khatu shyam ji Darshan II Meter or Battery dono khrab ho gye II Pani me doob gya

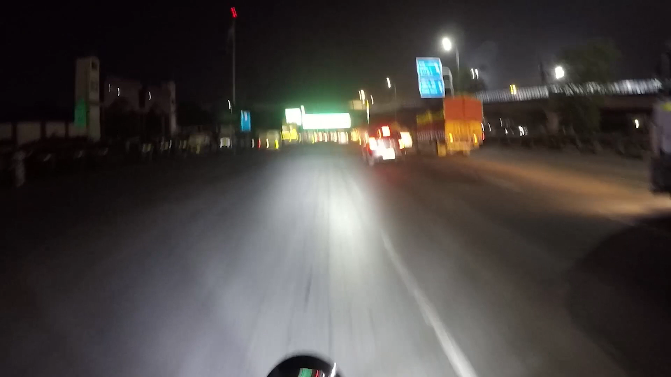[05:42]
तो भाई धोलाकुआ पहुंच गए और यहाँ से डलवाना है पेट्रोल, क्योंकि संदीप भाई ने पेट्रोल भी डलवाया था।
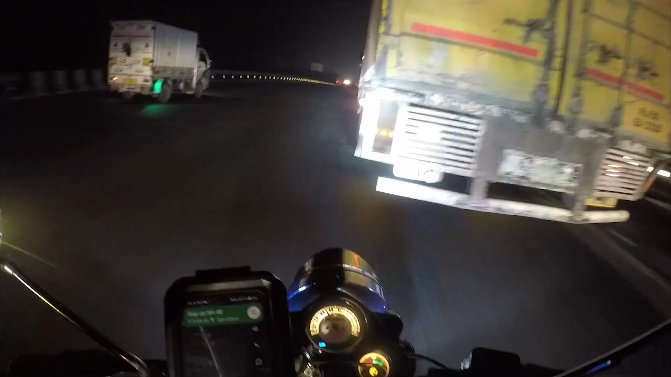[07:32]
तो भाई आ गई एक प्रॉब्लम, अपनी बाइक का मीटर ख़राब हो गया, क्योंकि अभी मैं चल रहा हूँ गूगल पे जो शो करता है आगे पानी भरा हुआ है, तो सबको इंडिकेट करना ज़रूरी।
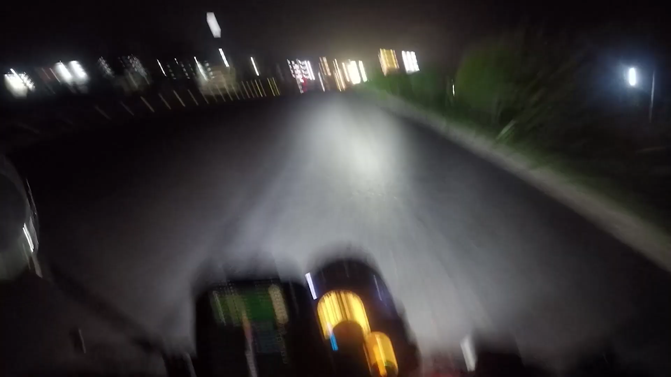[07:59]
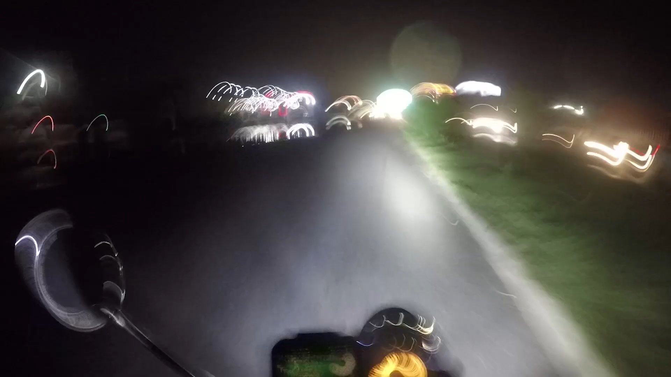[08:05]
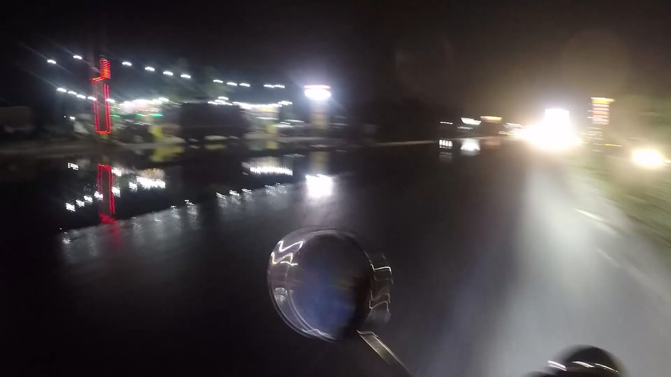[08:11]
देख रहे हो भाई कितना पानी भरा हुआ है।
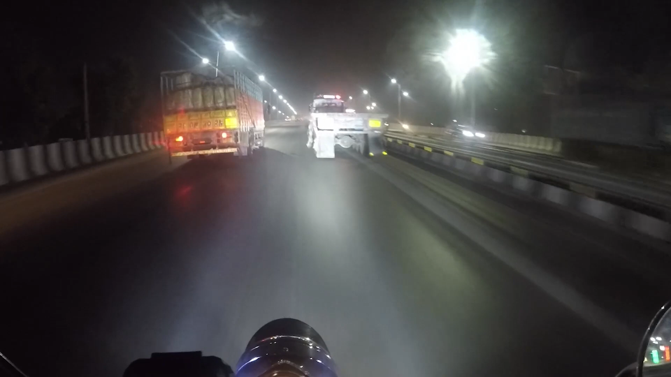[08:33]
देखो इसमें दिखा रहा है 71 और मेरी बाइक जा रही है 100,
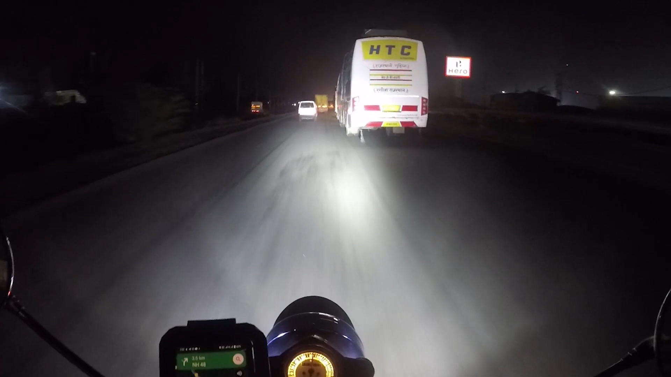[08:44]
तो कुछ तो लोचा है दया, समझ नहीं आ रहा है क्या लोचा है, देखना पड़ेगा। रेड हो गया है मैप सारा।
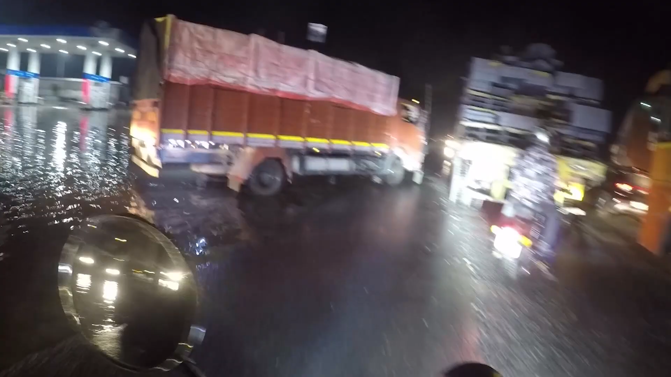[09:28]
बहुत बुरा हाल, हमें पूरी राइड दबानी पड़ेगी अभी,
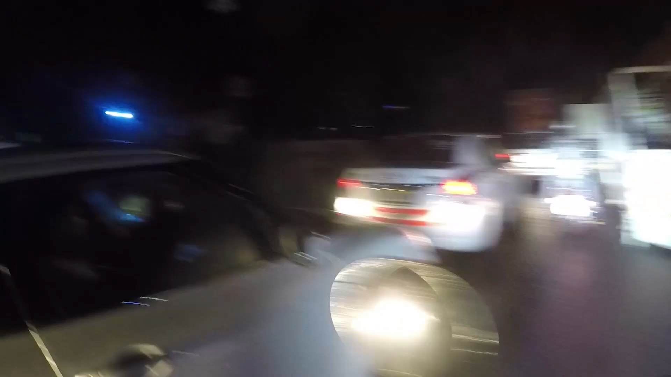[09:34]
पेट्रोल पंप पे तो कोई है ही नहीं भाई।
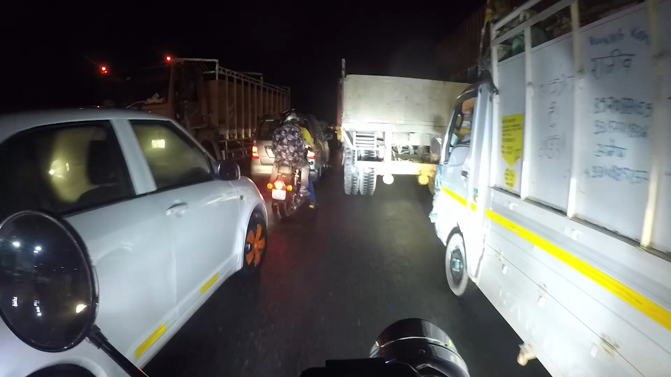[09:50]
आगे ट्रक डूबा पड़ा है, ट्रक डूबा पड़ा आगे। राइट दबाओ, राइट राइट दबाओ राइट।
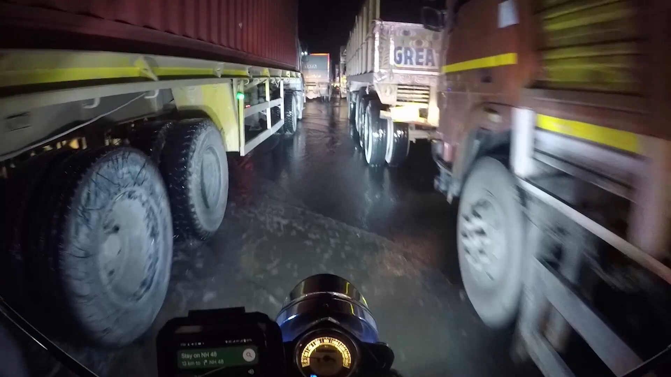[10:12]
तो भाई हालात देख रहे हो, बहुत बुरा हाल।
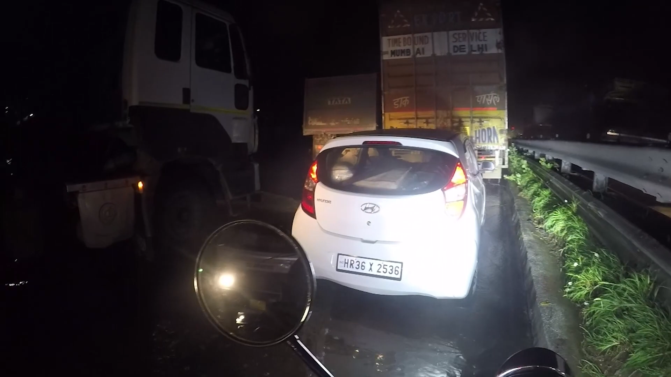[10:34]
ये हाईवे है भाई, हाईवे हाईवे का ये हाल है।
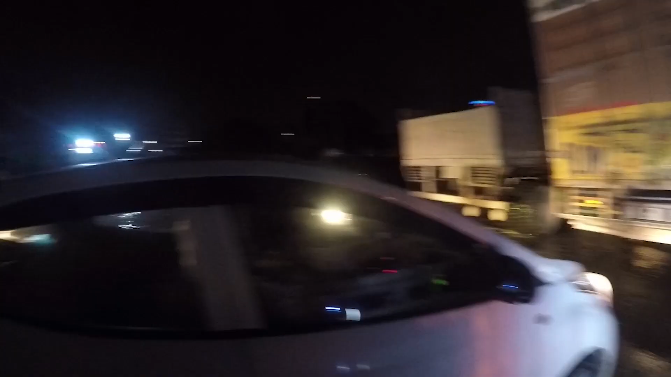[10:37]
तगड़ा ही पानी भरा हुआ है भाई, तगड़ा।
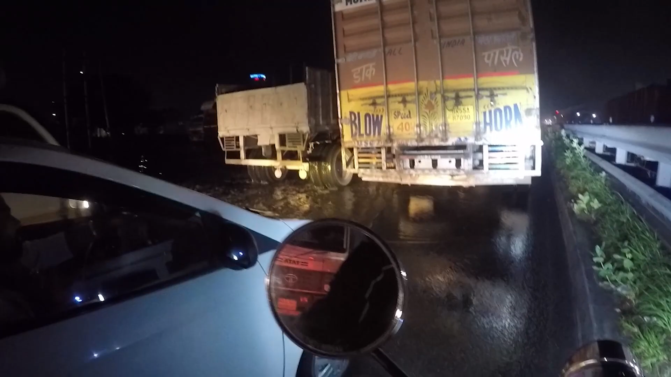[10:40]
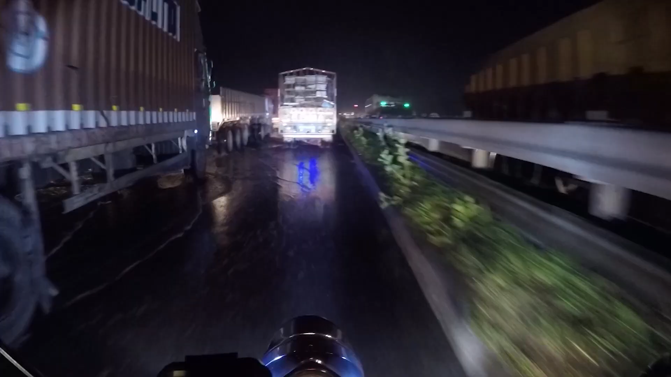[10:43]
शायद पानी के भरने की वजह से ही ये जाम लगा है। यहाँ पर इतनी बारिश हुई है भाई।
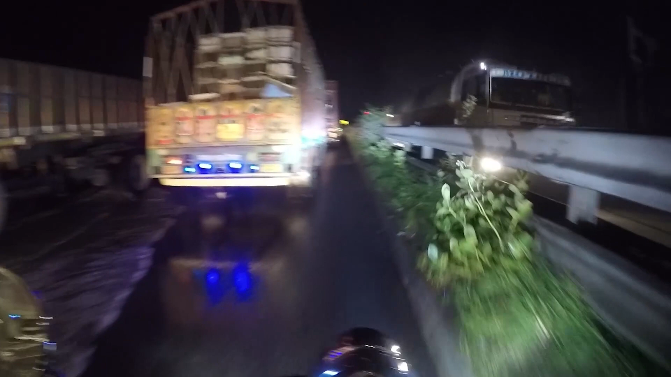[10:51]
भाई ट्रक कड़क, ट्रक फंस गया भाई, देखो उसका टायर ना फंस गया अंदर। अब ये जब पानी सूखेगा तभी निकलेगा, मुझे ऐसा लगता
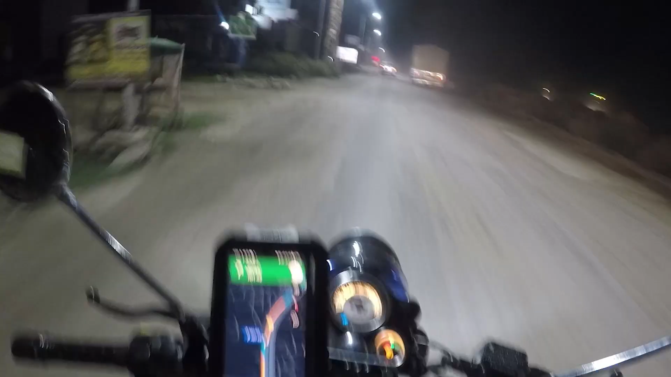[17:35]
बैटरी में इशू आ रहा है अपनी, देखना पड़ेगा।
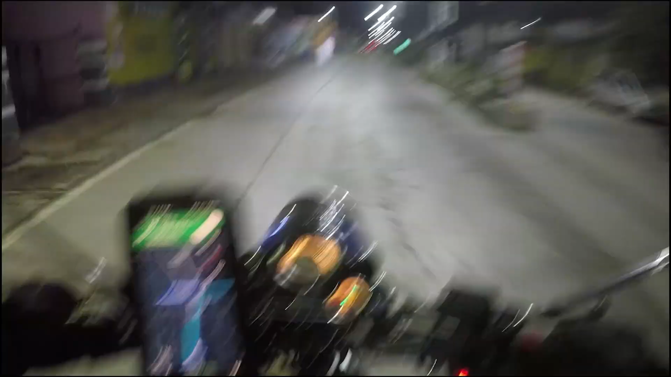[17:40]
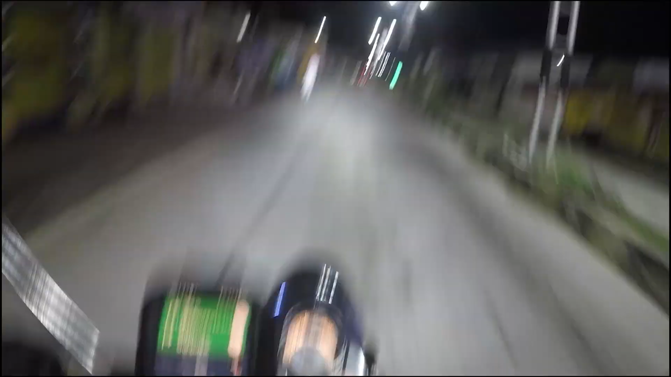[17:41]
तो भाई गूगल गलियों का रास्ता दिखा रहा था, हम थोड़ा हाईवे आना चाह रहे थे क्योंकि रात का टाइम है,
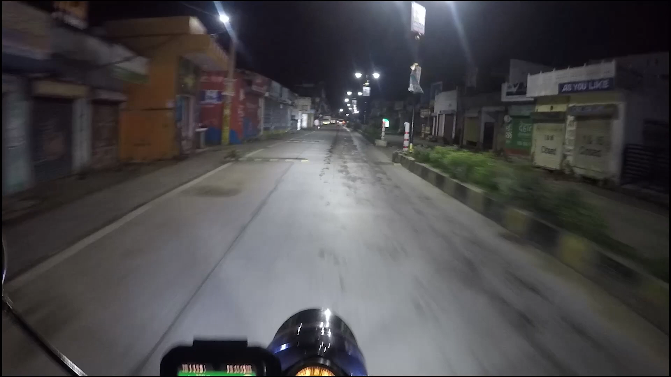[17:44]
सो अब शाहपुर रोड पे हम चढ़ गए अंदर। दिन में यहाँ पर भाई इतनी भीड़ होती है, और रात को देख लो अभी।